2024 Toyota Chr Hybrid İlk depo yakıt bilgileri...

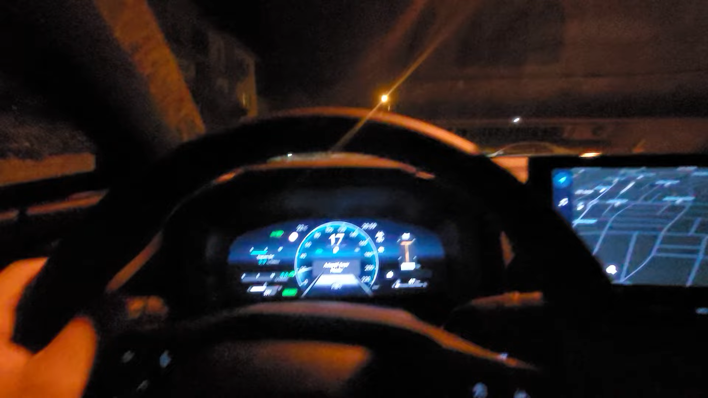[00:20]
deposunu bitirmek üzereyim neredeyse kilometremiz şöyle hemen göstereyim kaç oldu